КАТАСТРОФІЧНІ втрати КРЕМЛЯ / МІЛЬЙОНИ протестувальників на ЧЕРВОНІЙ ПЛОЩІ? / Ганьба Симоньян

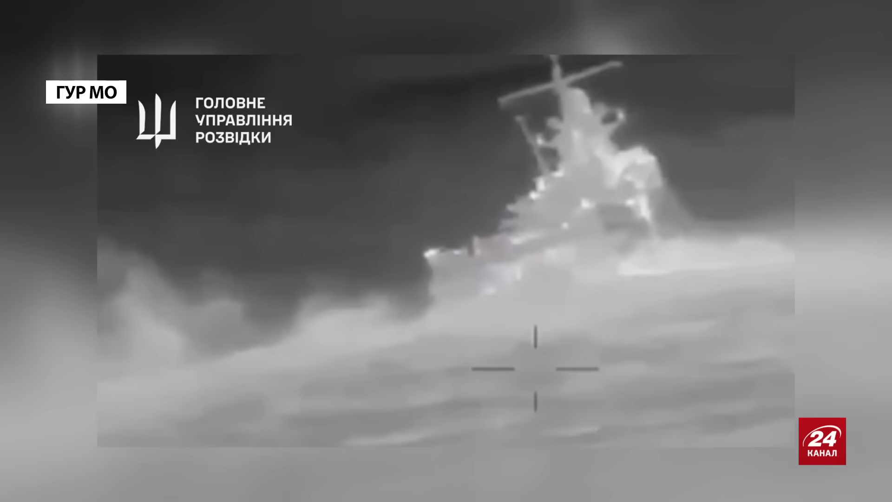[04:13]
там один з дронів в'їжджає, просто вже безпосередньо йому в тріумф, якому вже дірка, просто в'їжджає всередину.